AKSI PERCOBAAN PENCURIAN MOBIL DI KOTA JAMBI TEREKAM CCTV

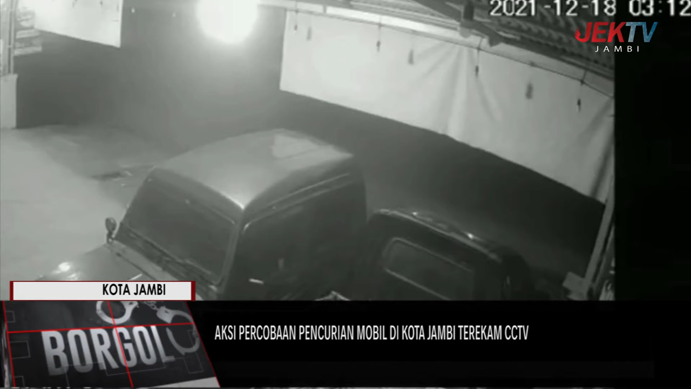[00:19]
Aksi yang terjadi pada Sabtu Dinihari sekitar pukul 03.12 waktu